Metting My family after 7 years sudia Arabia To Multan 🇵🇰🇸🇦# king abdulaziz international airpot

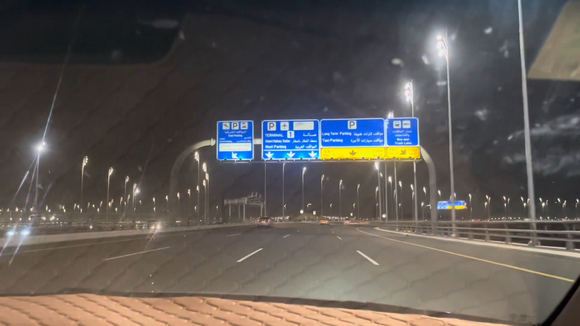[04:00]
ये आप ऊपर बोर्ड भी पढ़ सकते हैं। इसके अलावा अब हम जाते हैं थोड़ा सा आगे, आगे जाके आता है पार्किंग एरिया। ठीक है, ये रहे पार्किंग एरिया। यहाँ से हमने अपना इनवॉइस निकालना है और अंदर पार्किंग की तरफ चले जाना है।
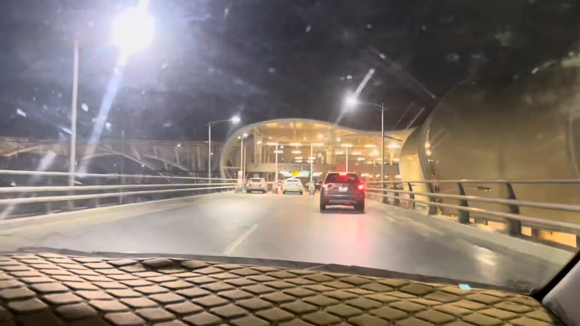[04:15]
ठीक है, उसके बाद पार्किंग लगा के तो फिर चलते हैं अंदर एयरपोर्ट के।